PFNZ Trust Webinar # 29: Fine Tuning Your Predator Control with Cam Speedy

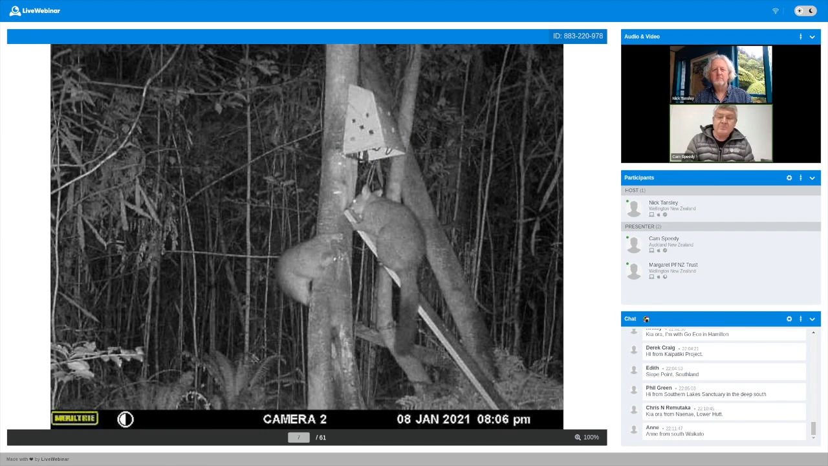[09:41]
These possums have been trained with food rewards to come to the site to engage with this device. Food is an incredibly powerful behavioral manipulation that you can use to your advantage. So if you just put a bait on a device, you're not going to get as good a success as if you train the animals that you're actually something or someone that they want to engage with, want to come and check out. So what's happening here is this place has been pre-fed with a product called Smooth Blue from Connovation.
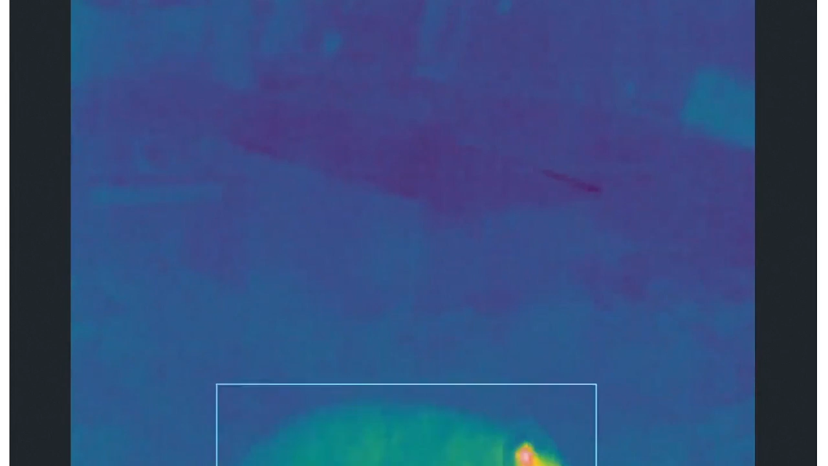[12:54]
Nighttime thermal imagery of this site over a period of weeks and months and it records who turns up and what they do and the behaviour of these animals.
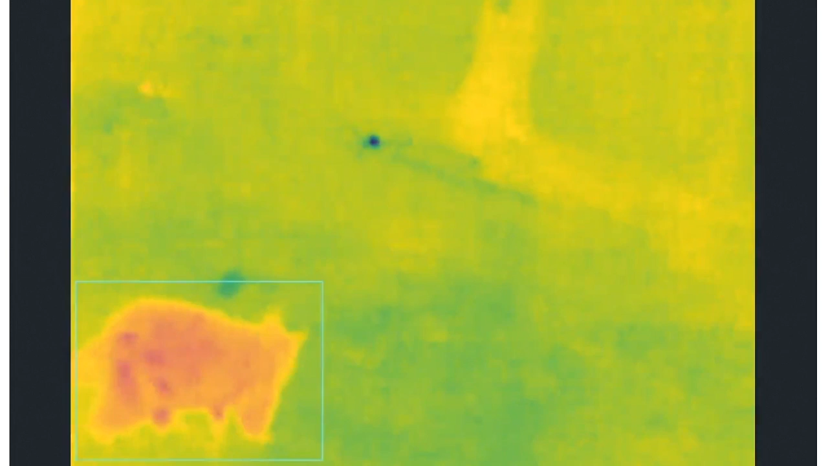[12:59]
So the square is around the possum that's turning up.
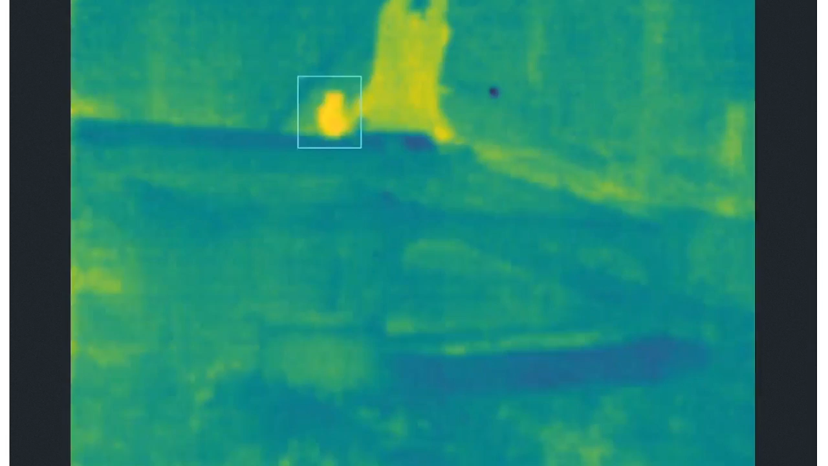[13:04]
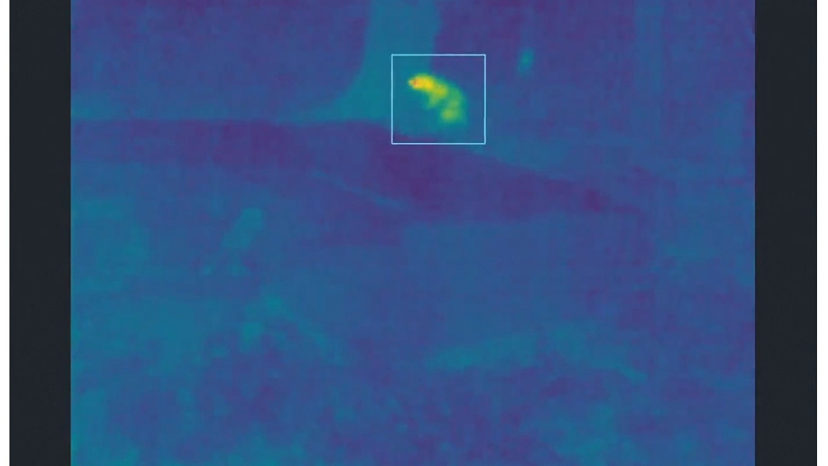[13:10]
What Grant Ryan at Cacophony is doing is he's using AI to start identifying these critters.
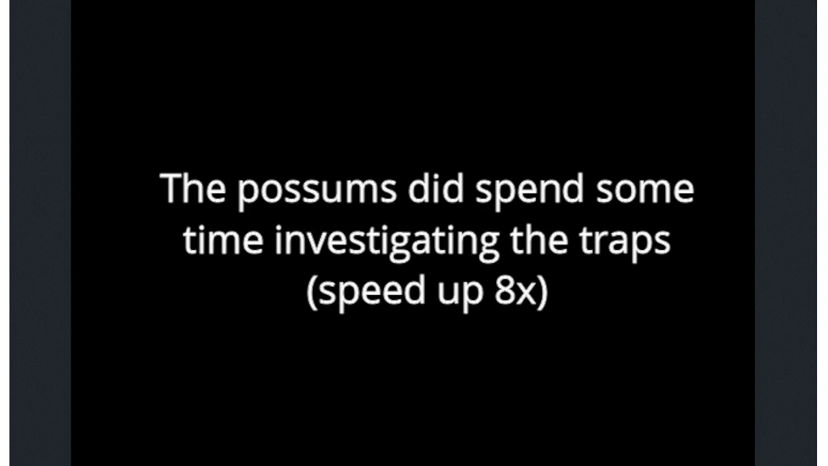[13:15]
So a lot of this is about growing the identification of critters in these kind of imagery,
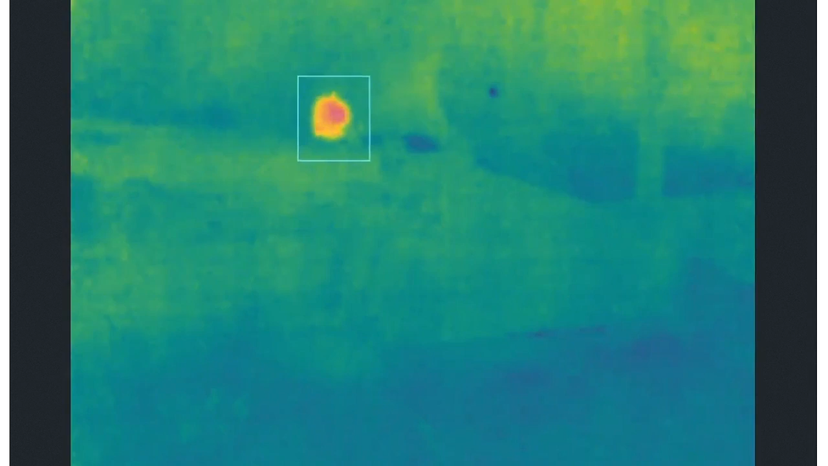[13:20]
but these are pretty much all possums.
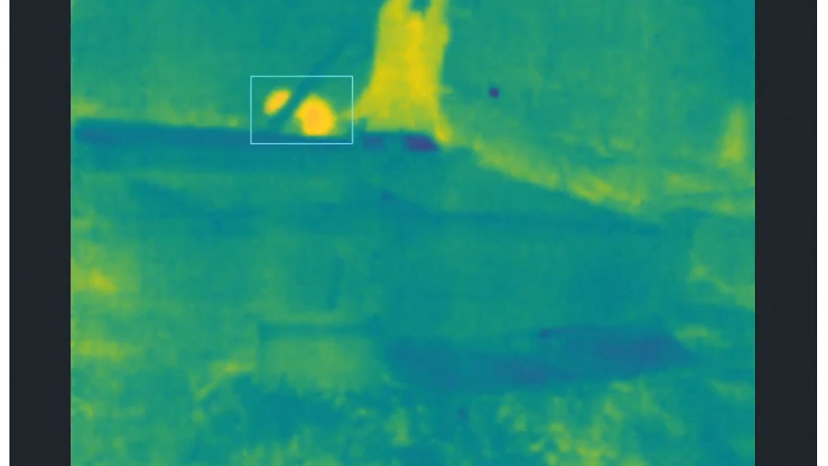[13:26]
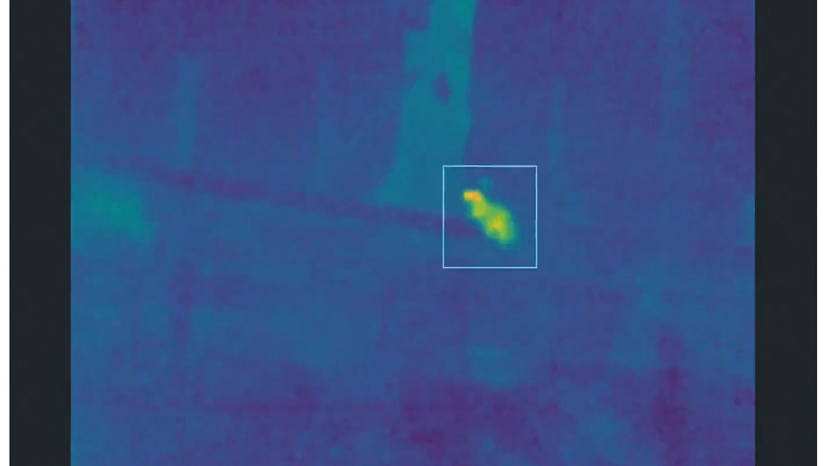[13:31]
This is what happens at our sites when we're not there and it's really important to to know this because you might think you're getting nothing, but often that's not the case.
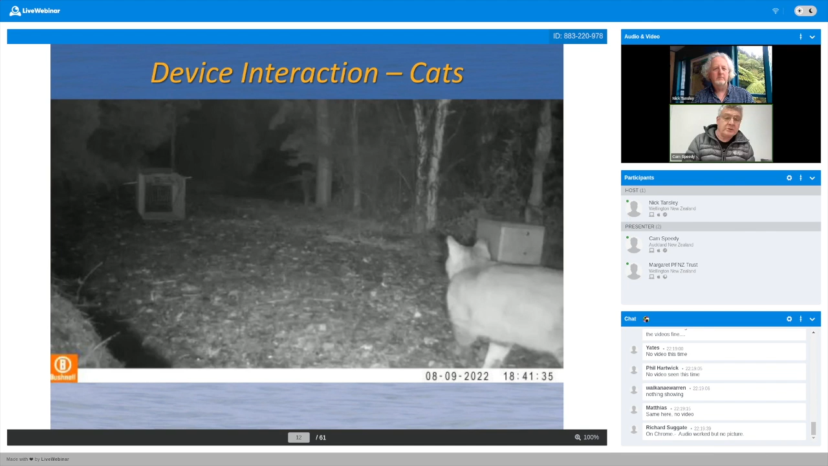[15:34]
And in between the two, there's a leg hold trap buried in the road. And Nick, if you just play the video of this cat walking down the road past these freshly baited traps, you'll notice the date, August last year, freezing cold night, quarter to seven in the dark. Play it again, Nick. You'll notice he touches his paw on the cold steel of the leg hold trap and jumps over it and then licks his paw.
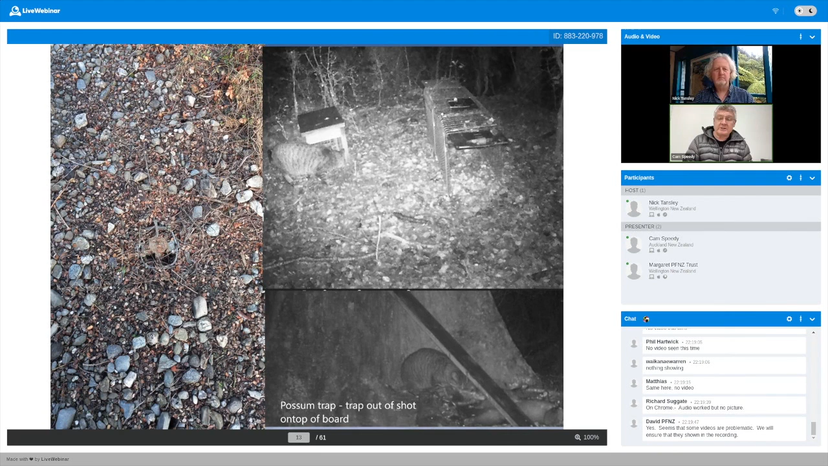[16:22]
He touched that, he dumped over it. This cat is off and around, looking into devices, sniffing around, eating possum carcasses at the base of AT220s. Very, very cunning animals. This is the same animal a week later.